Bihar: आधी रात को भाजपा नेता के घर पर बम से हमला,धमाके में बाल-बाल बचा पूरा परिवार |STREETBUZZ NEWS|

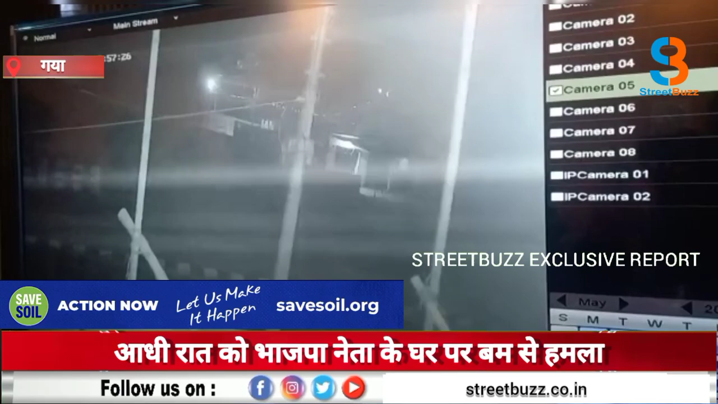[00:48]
है दोनों तल्ला पर बम फेकने में मातर दस सकेंड का अंतराल सीसी टीवी फोटेज से मिला है वही घटना